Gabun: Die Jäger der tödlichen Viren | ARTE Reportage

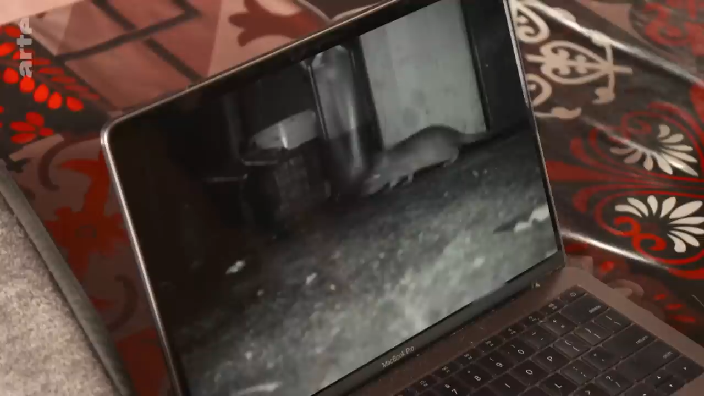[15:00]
Die Ratten und Mäuse ignorieren die Fallen und präsentieren sich sogar vor der Kamera.